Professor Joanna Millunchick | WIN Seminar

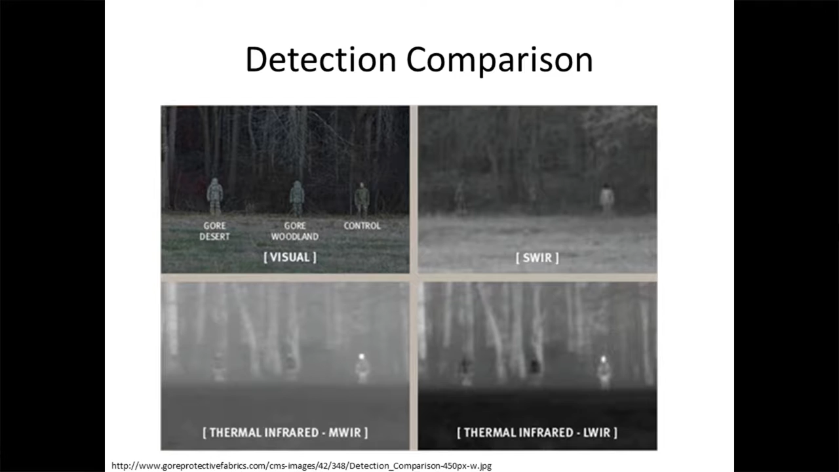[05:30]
and then you can see the differences as you go to SWIR NWIR and LWIR and you can see that there are different features that now become prominent things that are quite visible in the visual sense are not visible in shortwave but are in longwave and so forth so the military